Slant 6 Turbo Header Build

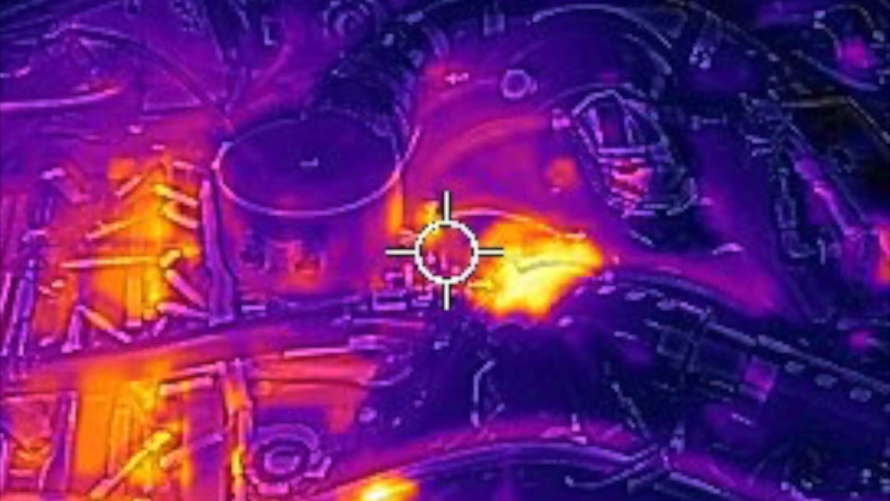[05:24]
Either way you get any bigger and you're going to run a remote wastegate anyway. So what we'd have is turbo
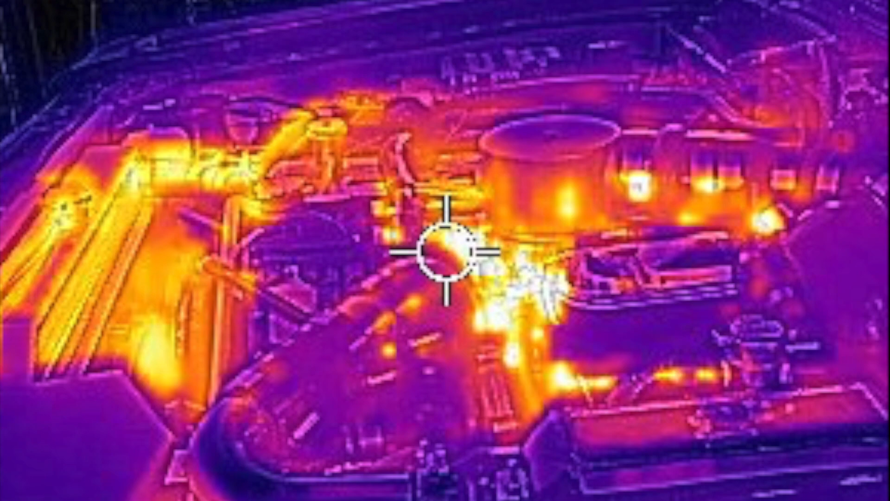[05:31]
side of the car is actually
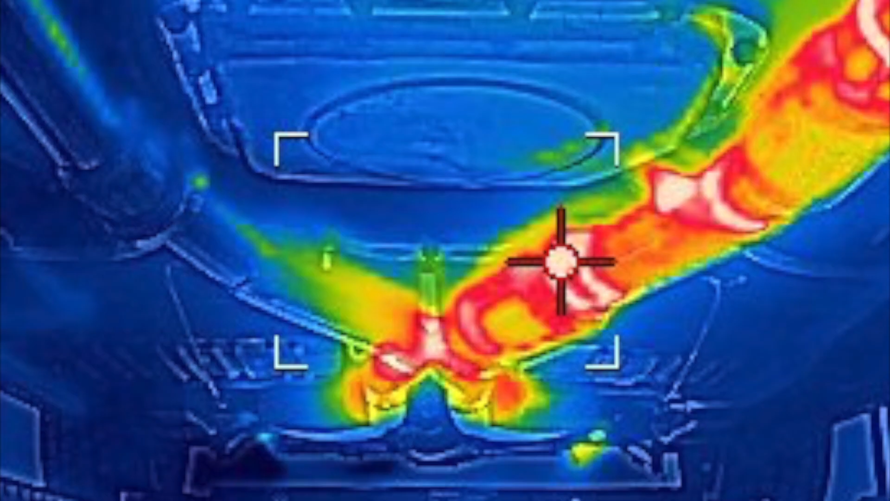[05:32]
sporting a two and a half inch pipe and then the wastegate
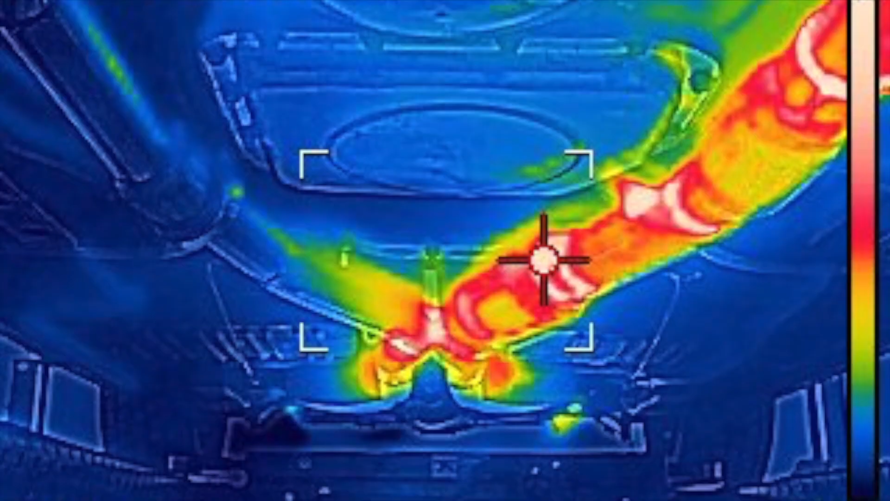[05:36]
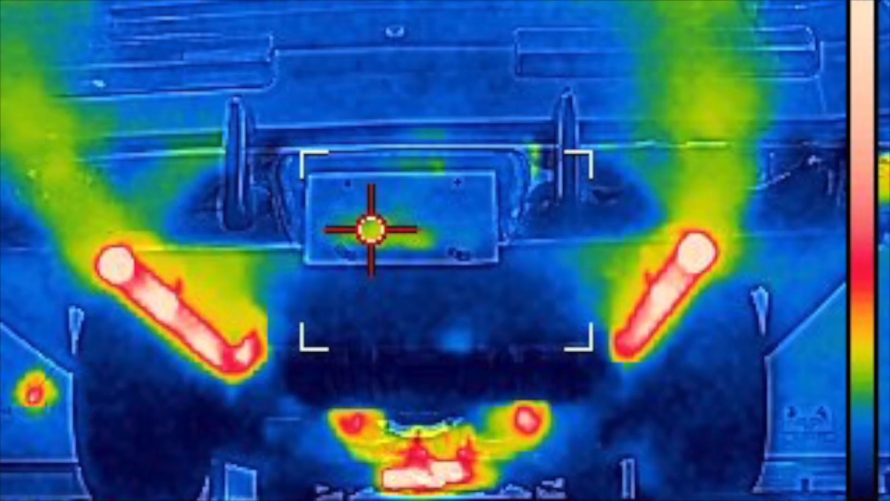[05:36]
plumbed in as an inch and three quarter dropping to the passenger
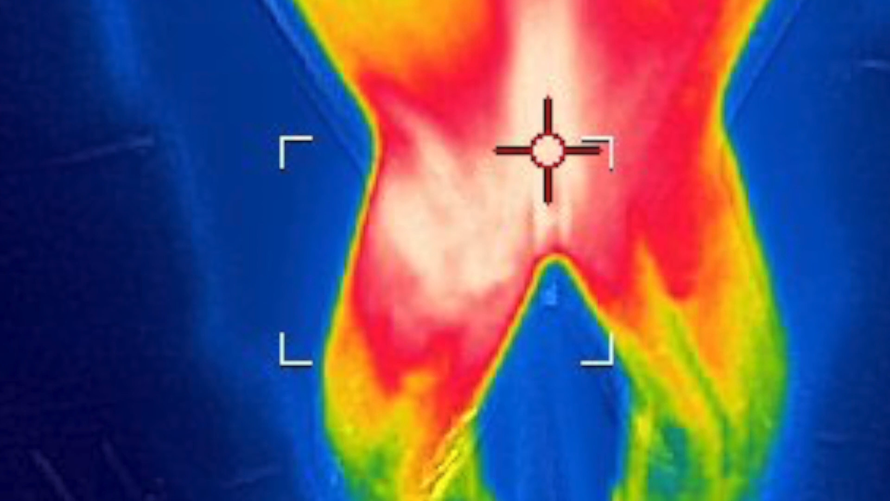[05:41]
side and then here's some thermal
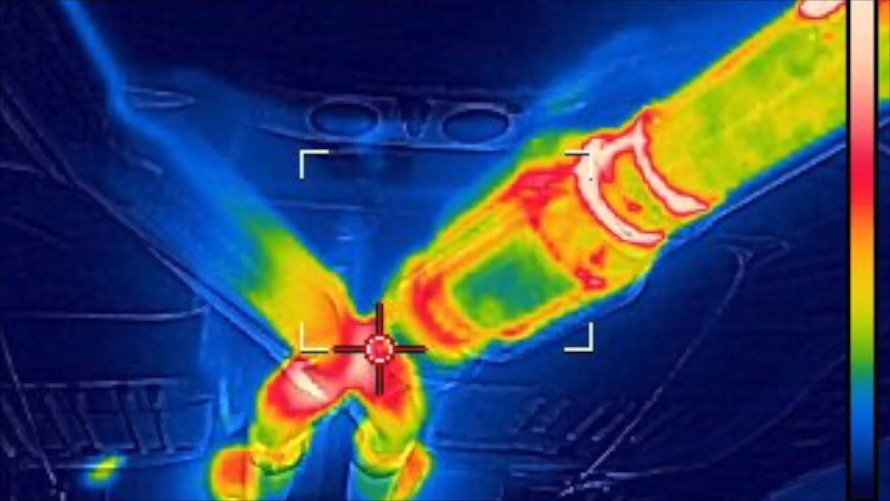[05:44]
camera work seeing how how well that blended as it went back to its crossover pipe
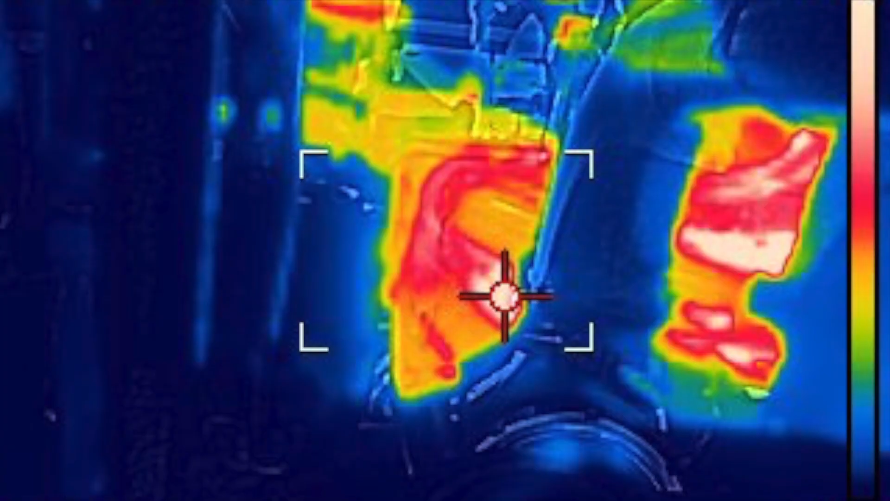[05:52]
and confirming our results and the